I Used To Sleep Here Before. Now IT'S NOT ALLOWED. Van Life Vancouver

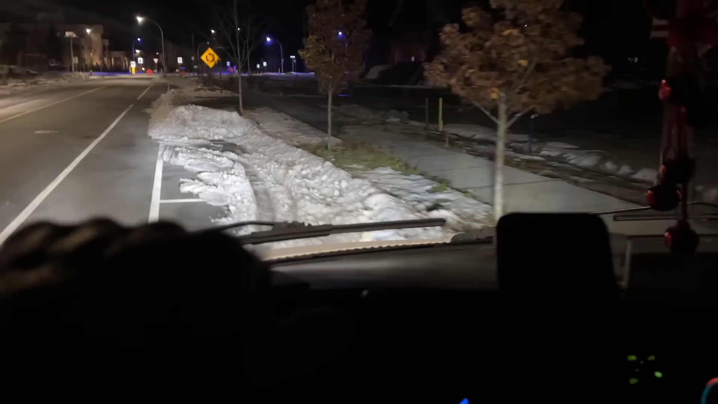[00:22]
So we've gained some more street parking back now that the snow is melting a little bit. Merry Christmas.
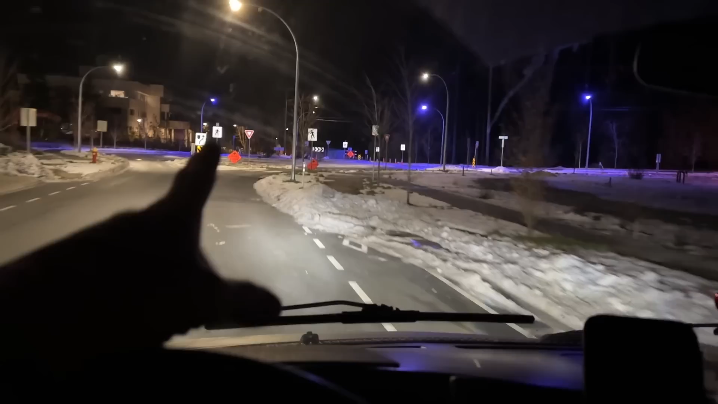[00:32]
How many of you live in an area where they're starting to do these purple lights? I first seen this on the mainland over there just outside of Vancouver. These purple street lights are awesome. I don't know what the point of them are, but they are so cool. Right? Look at that. It's so awesome.
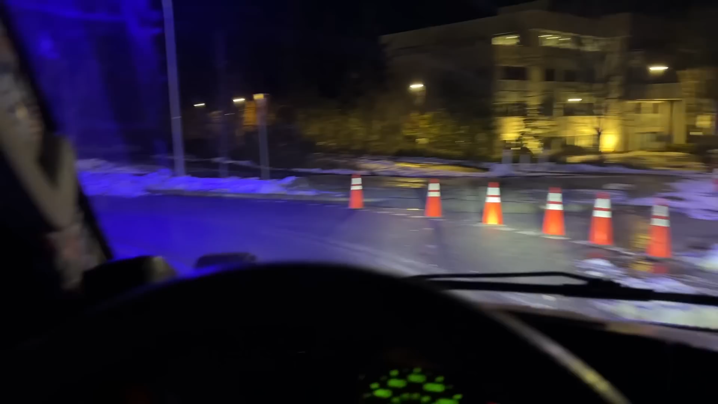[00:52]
But they only find them in like little pocketed areas. So I'm wondering if they're like doing them as an experiment or I don't know. I think every one of them should be that purple. Vancouver, that way. We're catching the ferry out this morning.
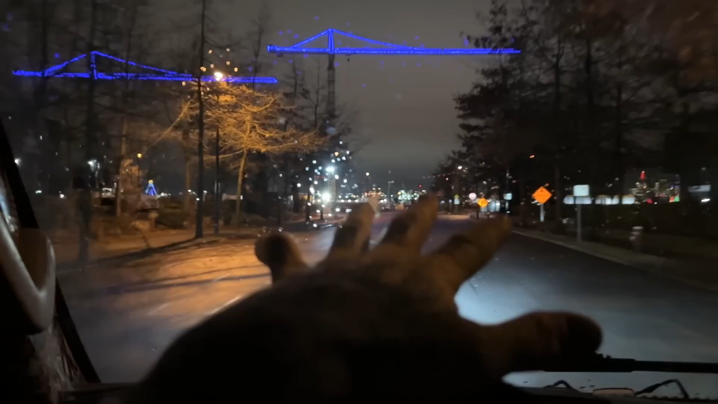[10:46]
There's a lot of huge development and stuff going on. Obviously, they're building some big towers here.
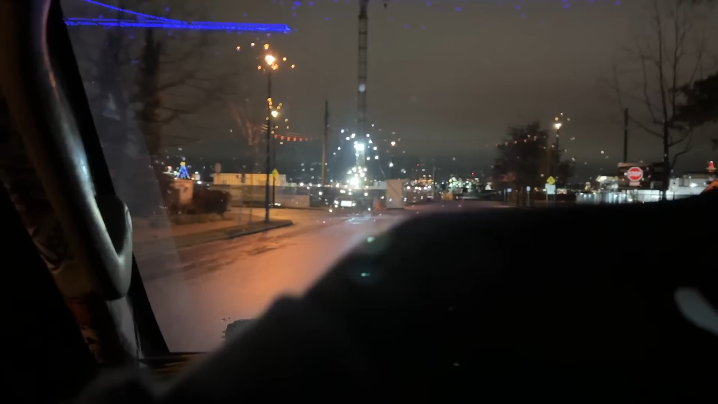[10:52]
Man, we used to camp out down here all the time. Wow. A lot of stuff going on down here. Yeah, right there, it's a bike lane now.
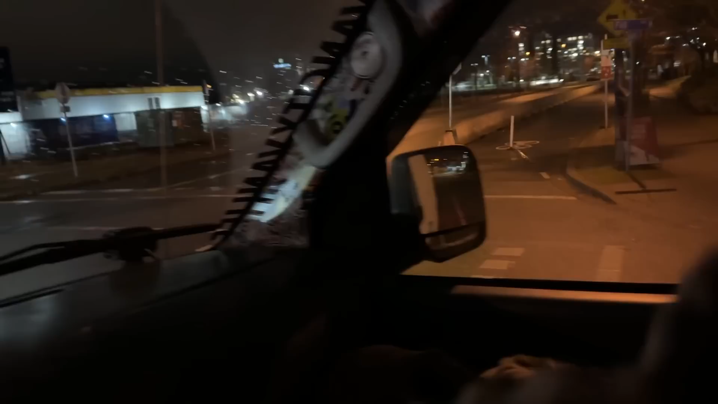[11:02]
We used to sleep right there quite a bit on this side.
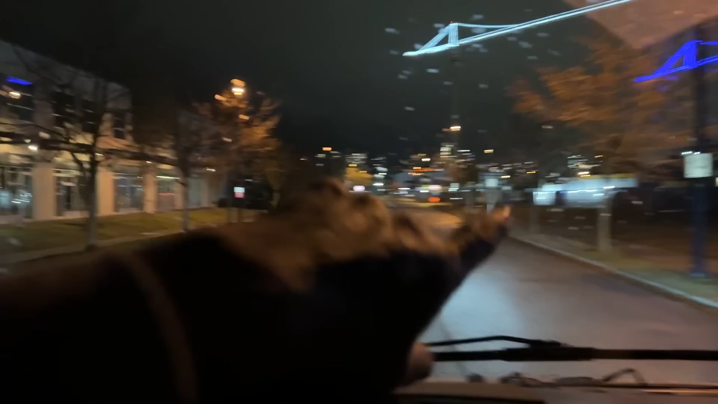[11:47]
That's why I come, I use it for a night's sleep and I'm gone first thing in the morning. That way I'm not intruding any business space or any parking space people need to go to work or anything like that.
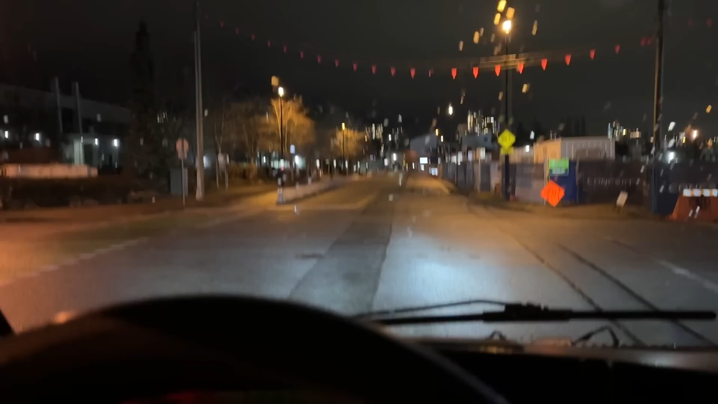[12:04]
People can go back to normal without seeing me out there living on the side of the road during the day. So usually if I've slept right here many times.
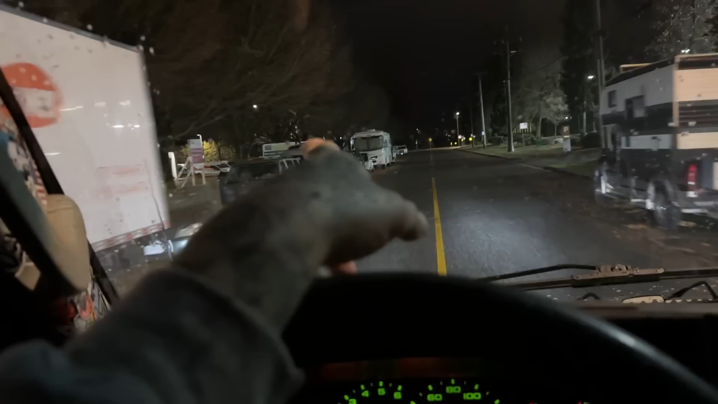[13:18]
Truck camper, 8, 9. Not bad. Usually these streets back here years ago were back to back, both sides, all the way down. These businesses had no places to park. There was a lot of them.
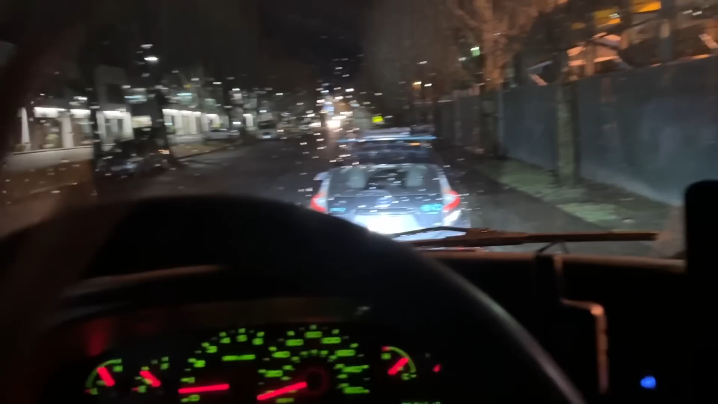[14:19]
We'll pull up in front of this guy.